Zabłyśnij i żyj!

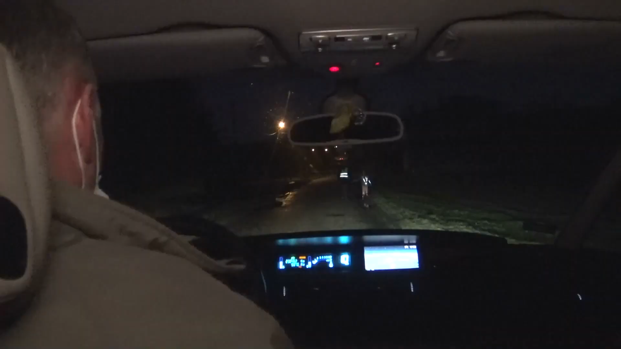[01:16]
O, jak ładnie ubrani piesi, żeby wszyscy byli tak widoczni.